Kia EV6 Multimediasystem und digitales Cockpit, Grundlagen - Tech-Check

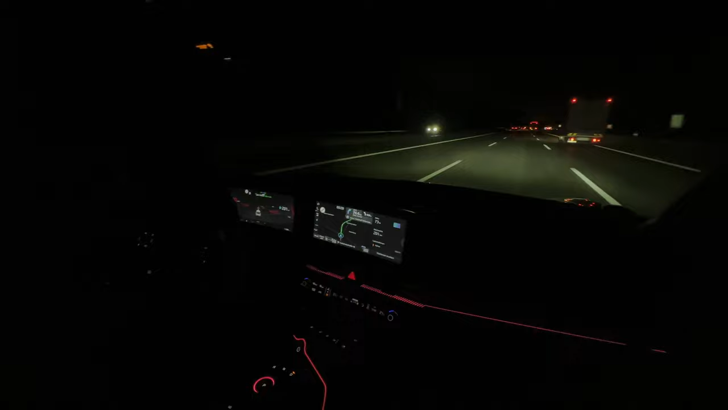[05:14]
okay, Sportmodus, da ist rot und Eco-Modus ist blau. Und dann wechselt hier auch die gesamte ambiente Belichtung.